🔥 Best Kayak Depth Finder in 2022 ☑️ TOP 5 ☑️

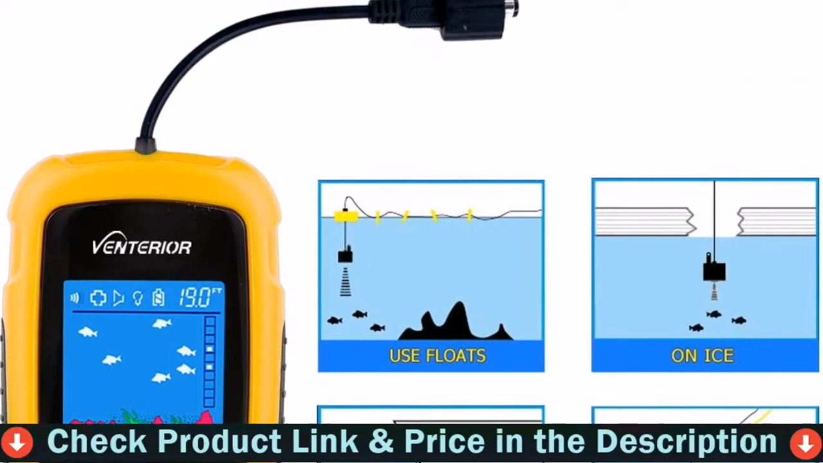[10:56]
On screen: depth 19.0 ft
It can be used in fresh water as well as salt slash seawater.